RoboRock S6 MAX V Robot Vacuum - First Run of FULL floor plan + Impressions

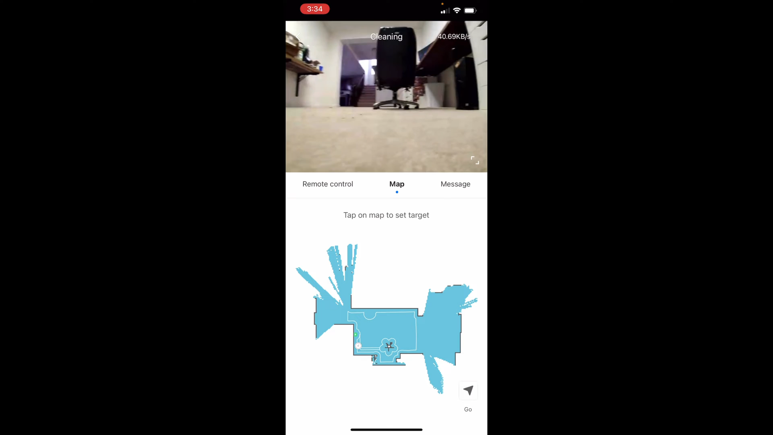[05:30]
And then you can, of course, have the map here and it'll go exactly where you tell it to go with just simply pushing on what room you want to do. And that's pretty cool.
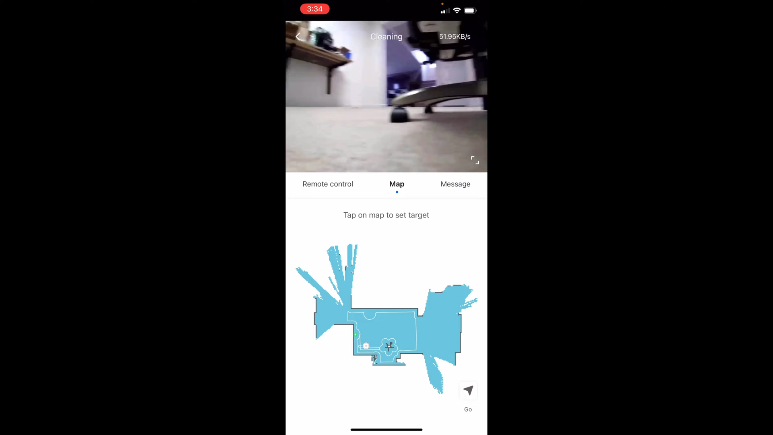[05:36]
Well, I'll do a full video on just the camera on a separate video, but I just want to show you that really quick.
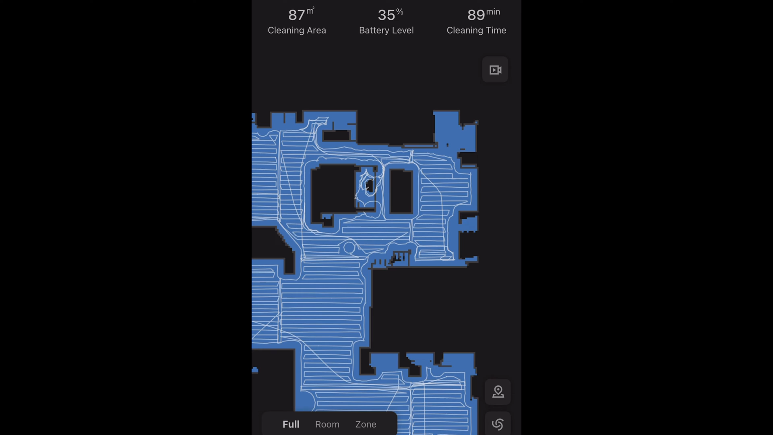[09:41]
the other big couch. It's just perfect. So, so far, this is my first test with this S6 Max V and the app is super clean. It just, it just did a perfect job. No errors whatsoever. 89 minutes for a pretty decent sized floor plan.
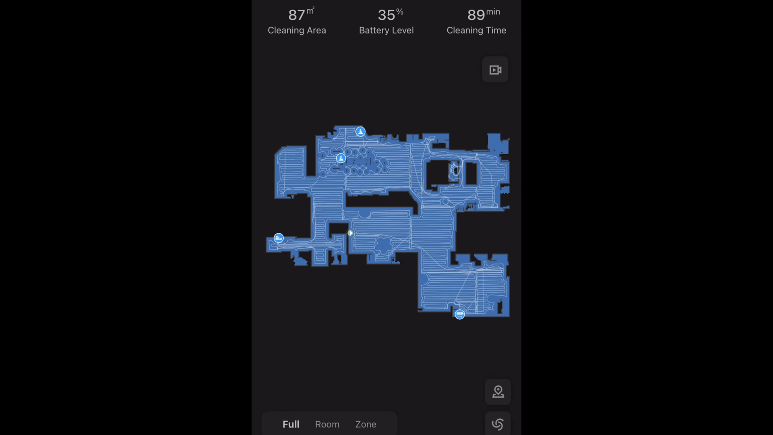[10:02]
And I just couldn't be happier. This is what I want from a robot vacuum. So props to them on this guy. All right, Roborock S6 Max V is done with my main floor plan.